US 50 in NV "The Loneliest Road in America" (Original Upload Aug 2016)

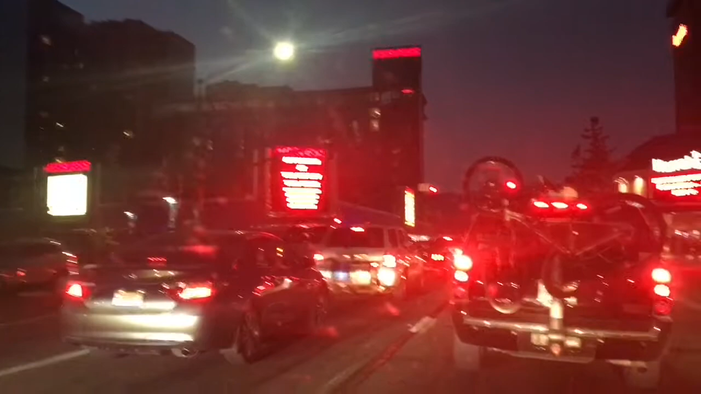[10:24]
once I saw a gas station and its prices so this is where highway 50 Nevada culminates here in Lake Tahoe I came in